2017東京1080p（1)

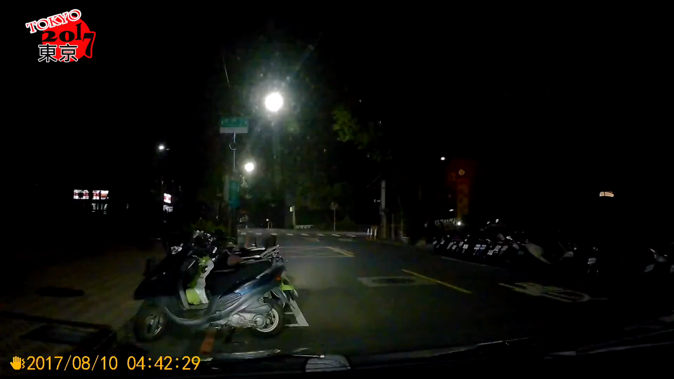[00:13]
现在是凌晨4:30， 4:42了。 现在去哪 里？要出发了。 4:42，天都还没亮。